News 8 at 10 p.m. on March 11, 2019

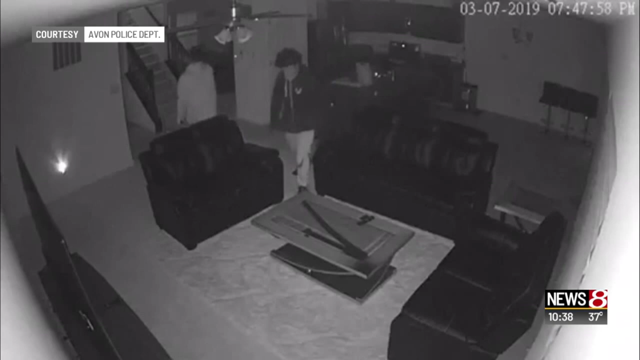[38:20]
Surveillance video captured two of the suspects inside the home taking a big screen TV. Police believe at least one of them had a gun.
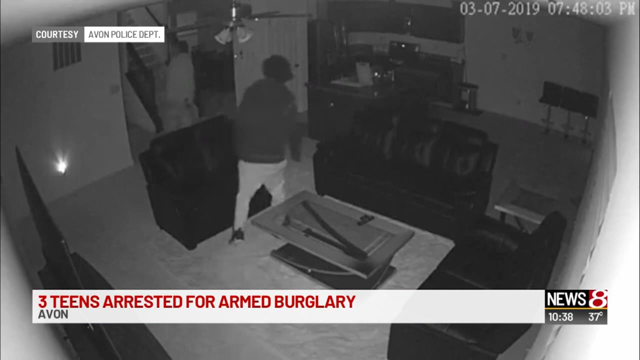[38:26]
Police did recover the TV and returned it to the owners.